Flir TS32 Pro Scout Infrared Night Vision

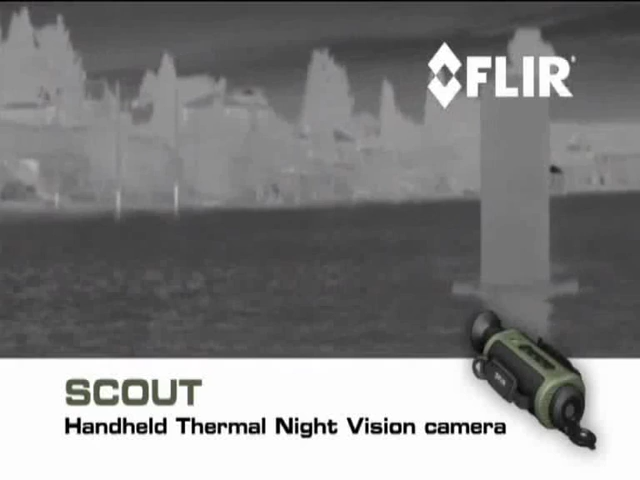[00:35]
Whatever you like to do in the great outdoors, Scout is must-have survival gear.
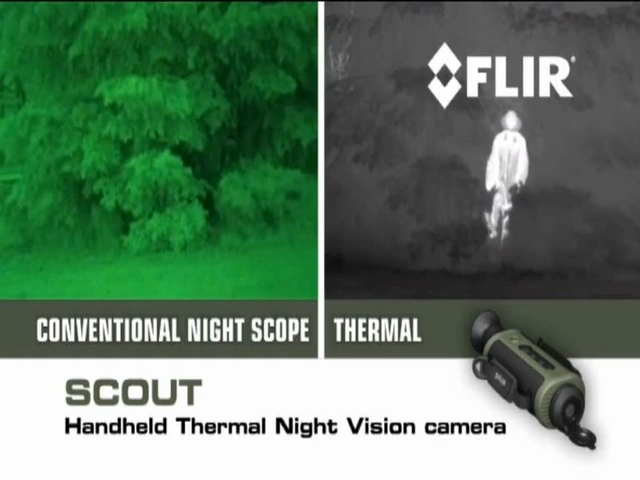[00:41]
Unlike conventional nightscopes, Scout makes images from heat, not light,
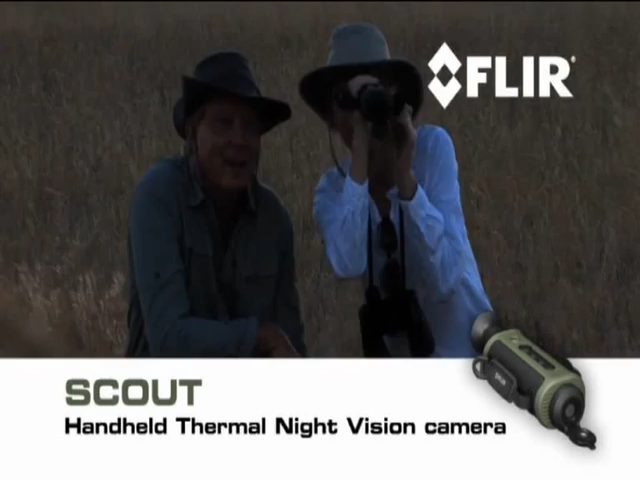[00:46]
sensing thermal and contrast differences that all animals, humans, and objects emit,
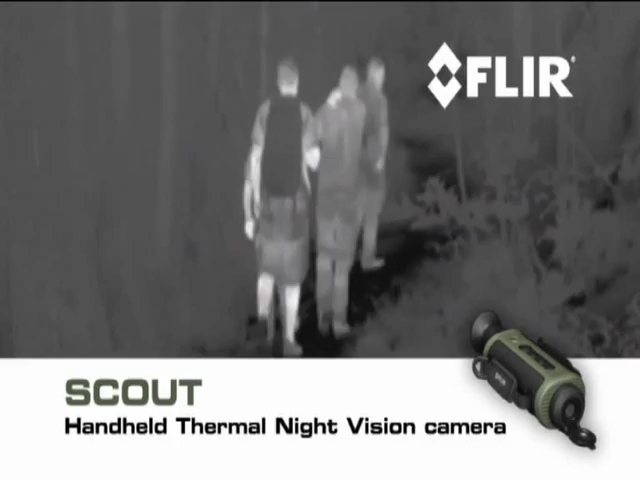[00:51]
allowing you to see clearly in reduced visibility and in total darkness.
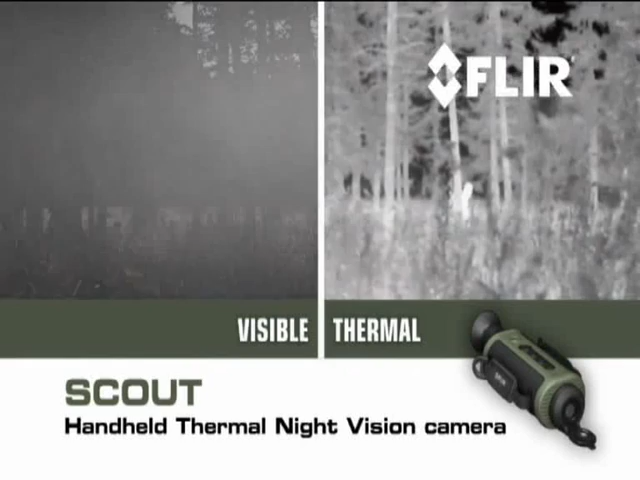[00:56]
You'll be able to tell camouflage from foliage to help you keep tabs on the rest of your party,
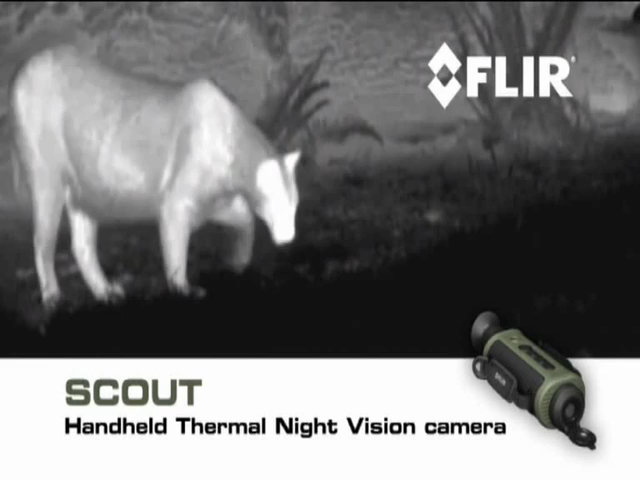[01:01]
track and observe hard-to-see wildlife even after sunset, navigate when conditions deteriorate and at night, and see more and much farther than with any other night vision technology.
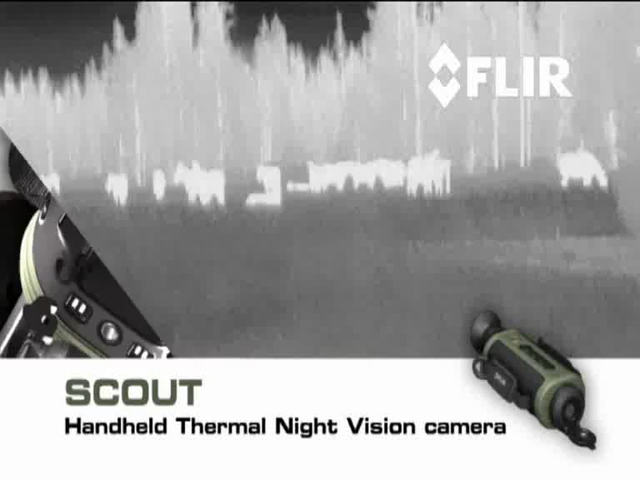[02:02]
Scout also gives you a choice of white-hot, black-hot, or insta-alert polarity options.
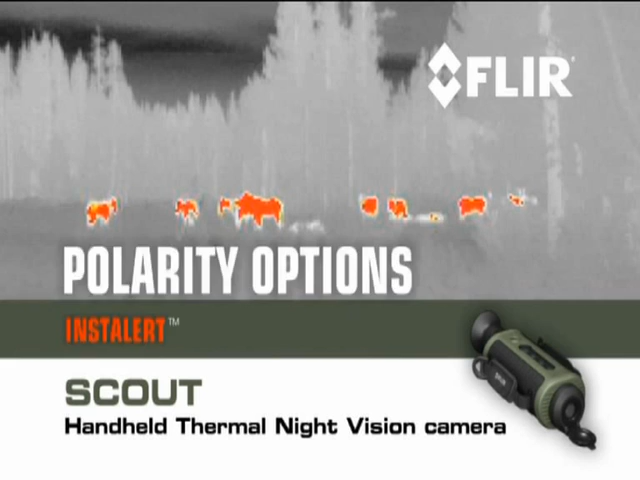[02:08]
Along with outdoor uses, Scout comes in handy around the house.
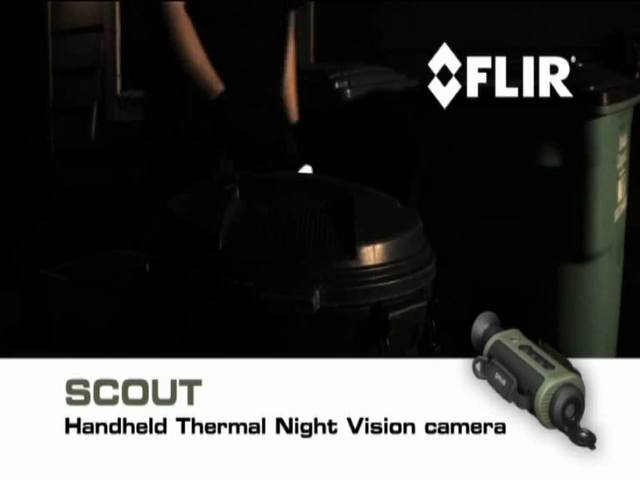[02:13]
Check for things that go bump in the night.
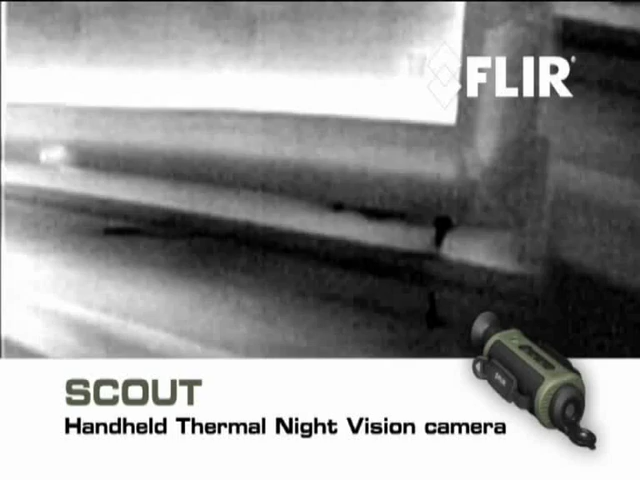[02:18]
Detect hidden leaks and water damage. And get a jump on weatherization issues.
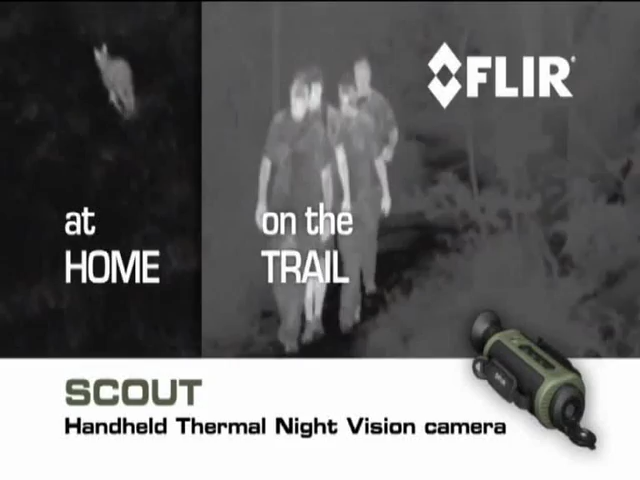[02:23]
At home, on the trail, out in the field, or wherever your next adventure takes you, let Scout lead the way.